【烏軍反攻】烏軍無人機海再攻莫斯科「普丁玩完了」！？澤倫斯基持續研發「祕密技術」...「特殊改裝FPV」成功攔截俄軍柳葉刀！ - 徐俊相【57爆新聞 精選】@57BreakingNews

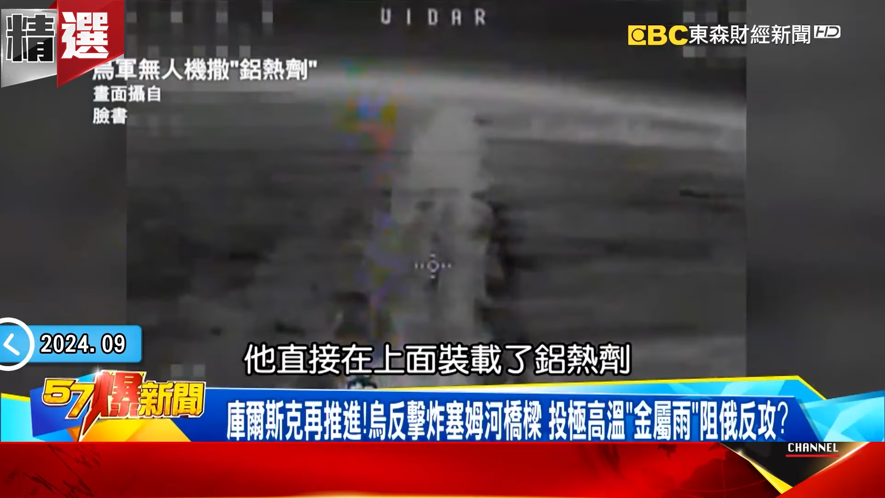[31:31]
拿来我们讲的顶多是开枪用结果他不是他直接在上面装载了铝热器你知道这个铝鸡各位你看到的噴火我没说 你说是说培梁 带天 噴火不对喔 你看喔他
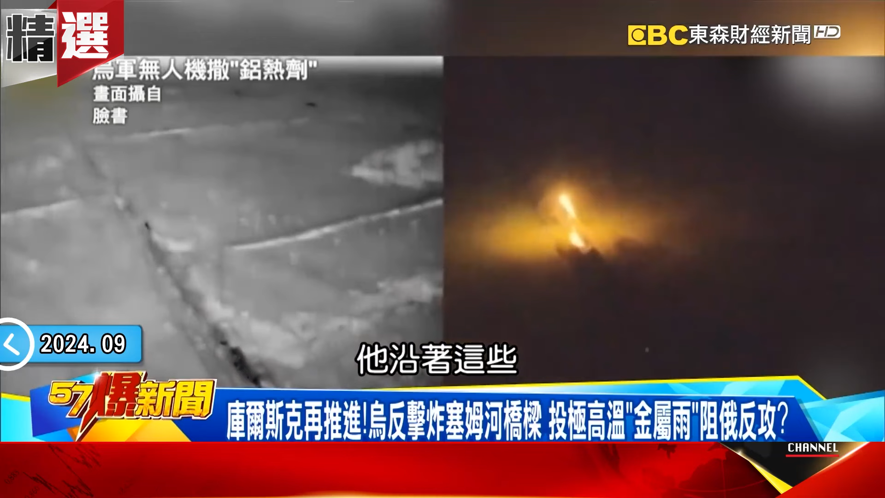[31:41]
沿着这些有可能常立敌菌的草丛 树木就这样子在晚上
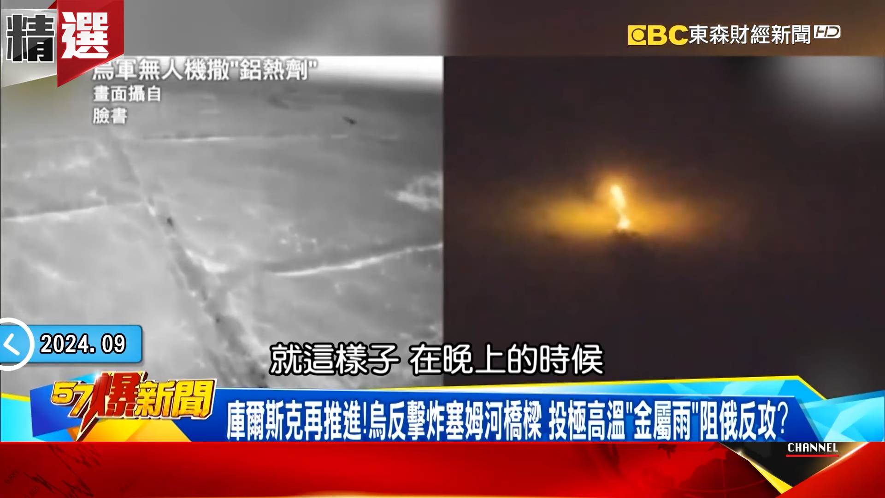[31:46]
的时候沿线喷火换言之你如果人躲在里面我跟讲你瞬间
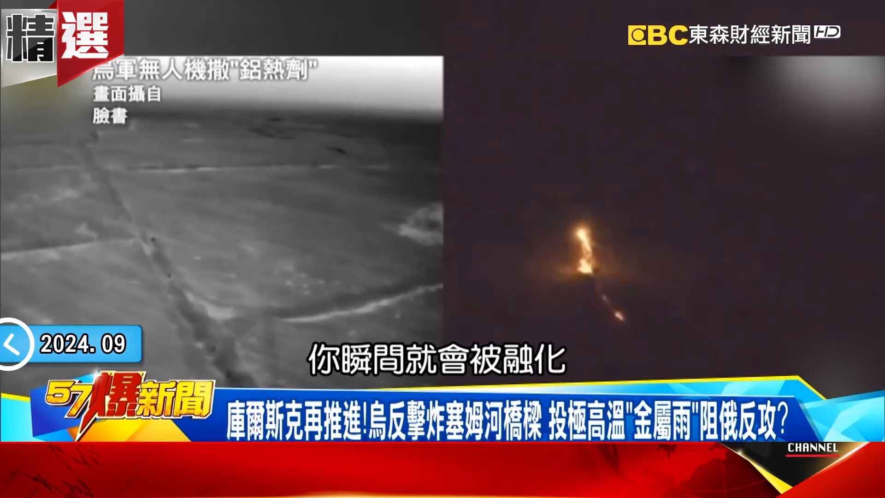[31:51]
就会被融化因为这个高温高达2200度他把所有地表上很有可能隐翼坦克因为你想想看俊大哥这段画面